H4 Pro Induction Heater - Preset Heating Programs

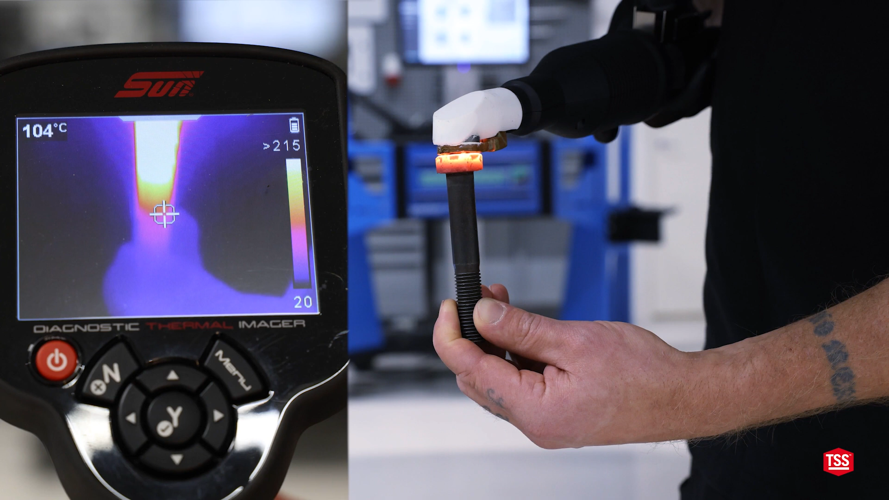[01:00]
On screen: spot 104°C
while the head of the bolt is clearly overheated the threads have barely been heated at all